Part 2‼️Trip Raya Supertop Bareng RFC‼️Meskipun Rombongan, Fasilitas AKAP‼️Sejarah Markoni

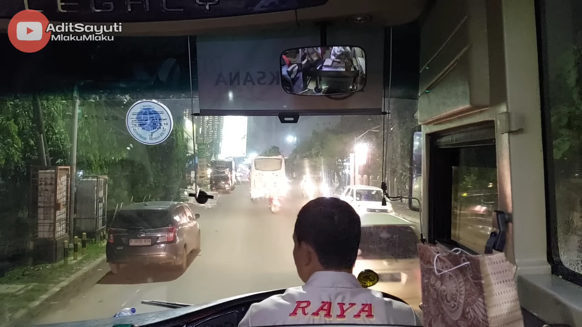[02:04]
Langsung masuk tol Jakarta Cikampek melalui gerbang tol Bekasi Timur.
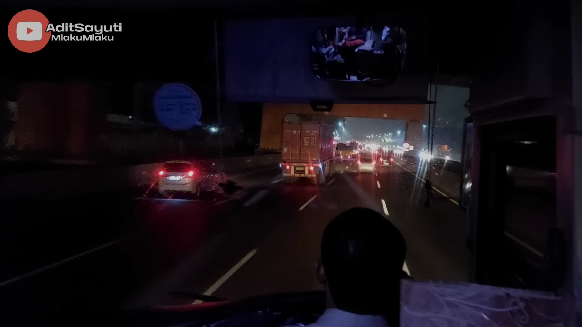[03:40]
Ya, dan sekarang bis melaju dengan kecepatan yang santai di tol Jakarta Cikampek setelah tadi masuk dari gerbang tol Bekasi Timur. Alus, anteng, angler. Lo sudah mulai rebahan, Jot.
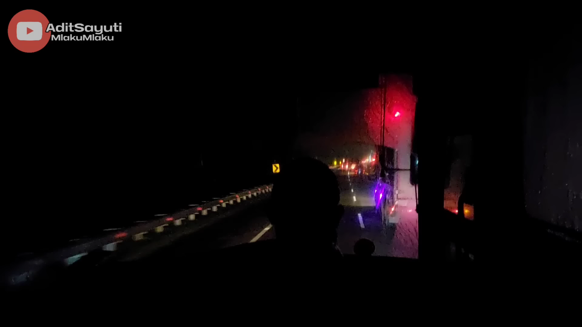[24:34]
Untuk kecepatan ya konstan ini kayaknya sih antara
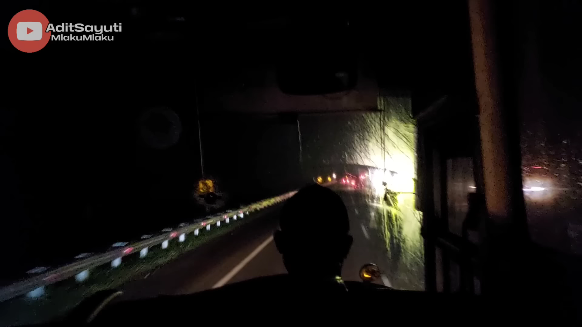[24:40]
80 km per jam lah, 80-90, tapi konstan, anteng. Oke, apakah seterusnya akan lewat tol Trans Jawa perjalanan kali ini,